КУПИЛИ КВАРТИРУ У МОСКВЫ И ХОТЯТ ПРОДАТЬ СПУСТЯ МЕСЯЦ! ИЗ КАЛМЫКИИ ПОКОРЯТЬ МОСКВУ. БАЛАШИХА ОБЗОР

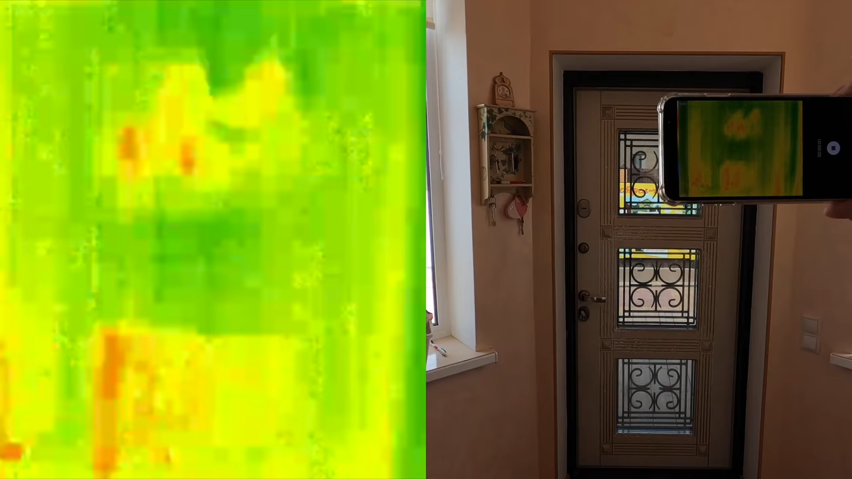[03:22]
Значит, что мы видим? Если мы поднимаем вверх-вниз, то как раз где идут железки, там идет синий оттенок.
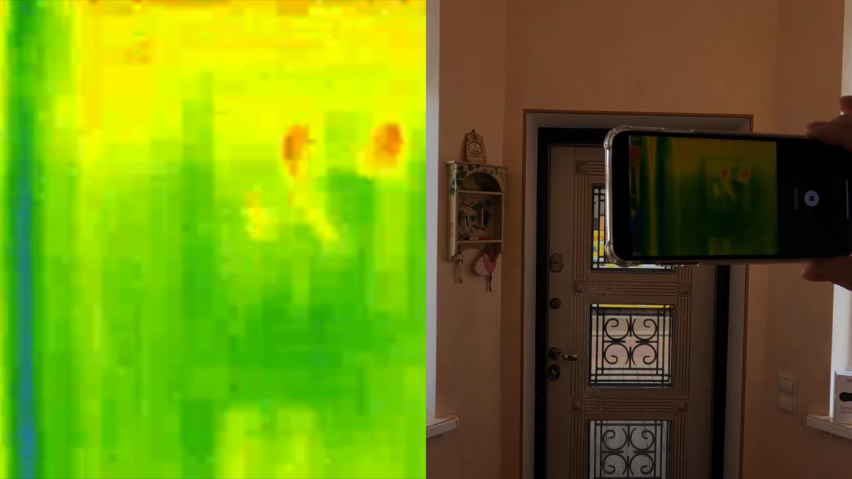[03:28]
А синий оттенок, это значит то, что проходит холод. Есть 9 различных вариантов окраса.
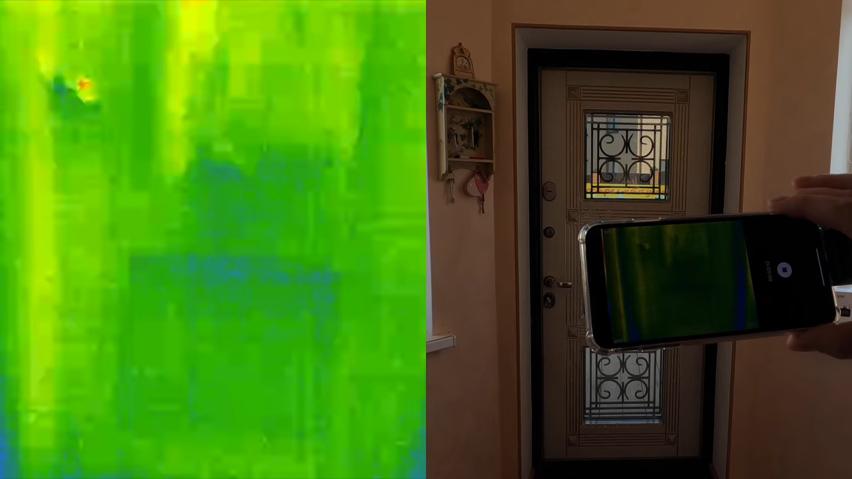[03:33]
Соответственно, красный это тепло. Ну вот видите, да, сегодня еще погода на улицах как бы хорошая.
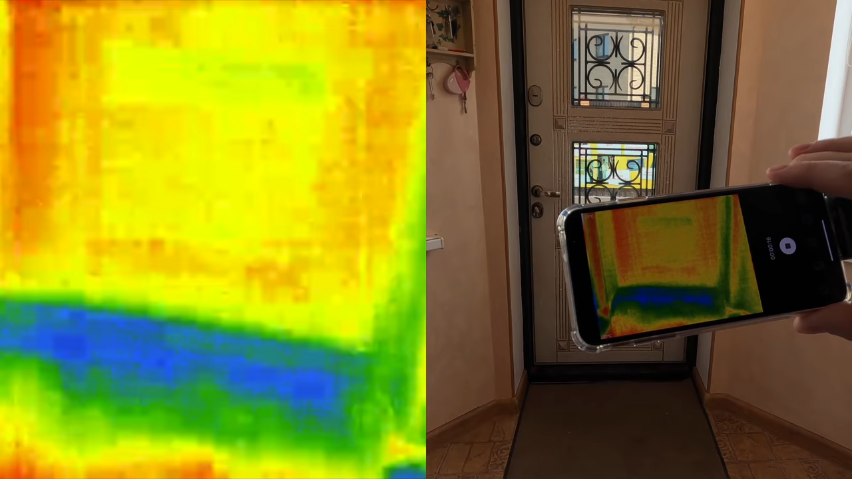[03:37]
Он точно так же показывает еще и температуру.
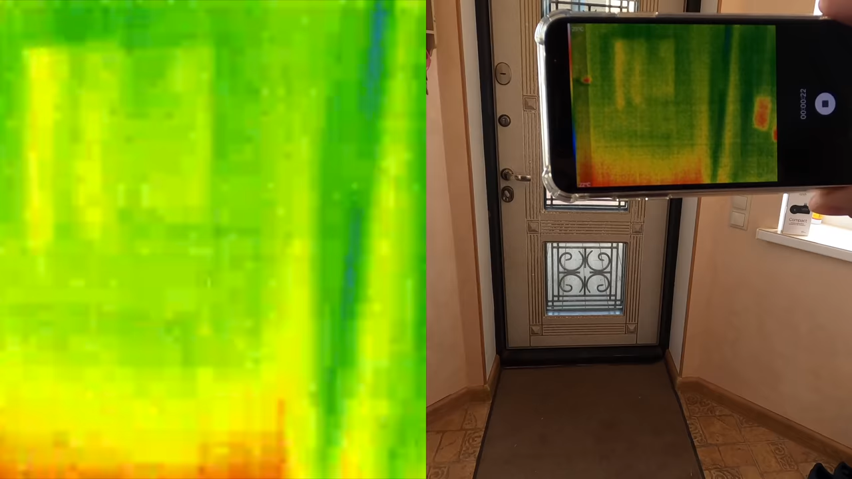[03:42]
Соответственно, с температурой небольшая погрешность есть, но для этого прибора она плюс-минус на хорошем уровне.
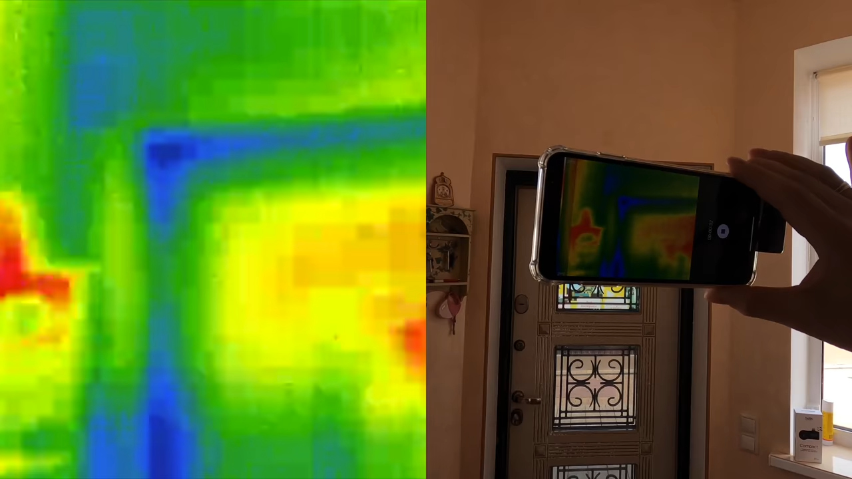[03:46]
Можно наводить на окна, на окна то же самое, да? Соответственно, это с окнами.
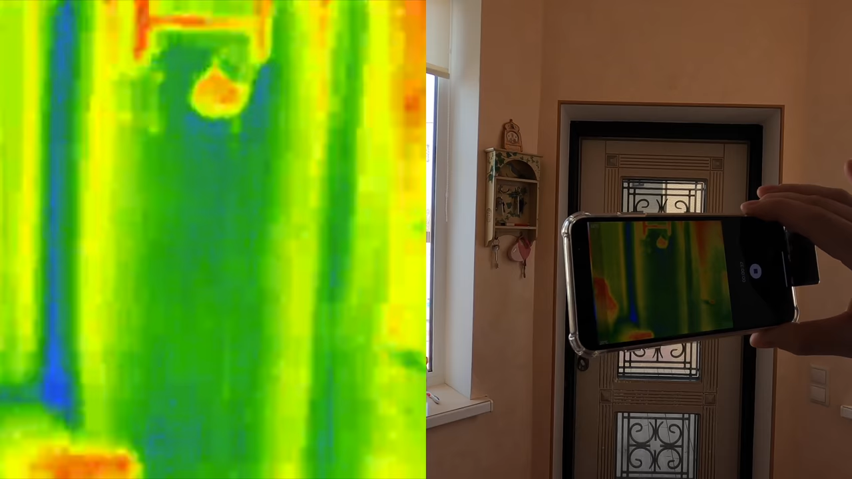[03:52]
А если вы где-то делаете, стены собираете, вот там он вам может быть максимально полезен. Прибор работает на разности температур.
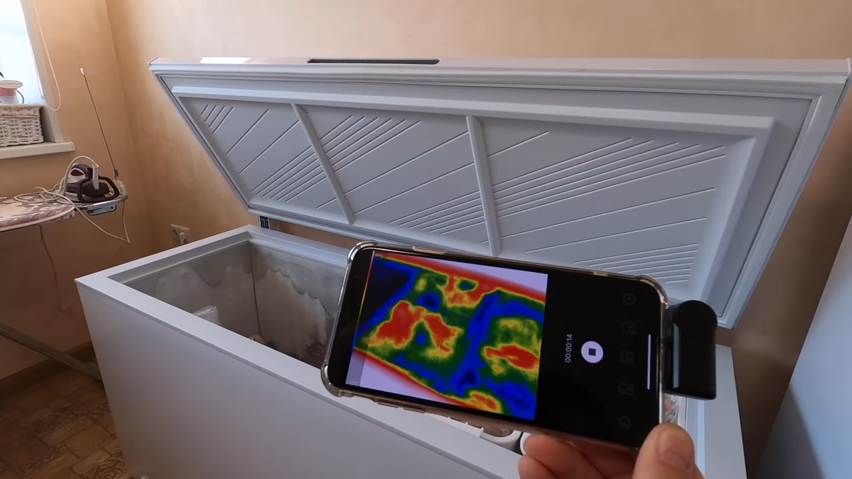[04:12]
И вот они у нас лежат, смотри-ка, светятся красные. Его даже покупают для того, чтобы охотиться.
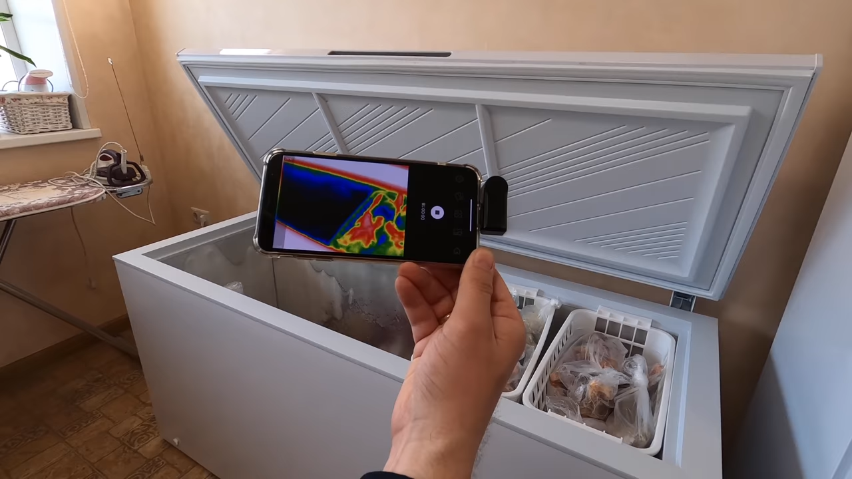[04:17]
Когда люди ездят на охоту, добычу подбили. И вот в темноте ходят с тепловизором, смотрят ее обнаружение добычи.
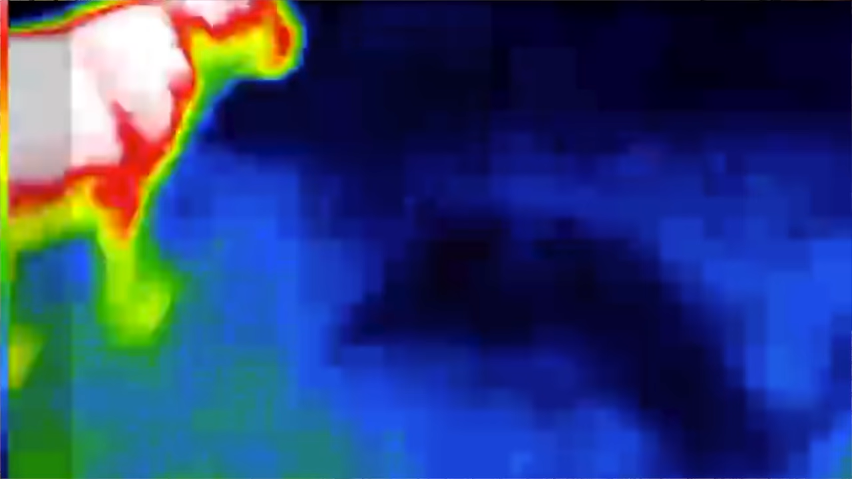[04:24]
Вон она побежала, побежала добыча, побежала.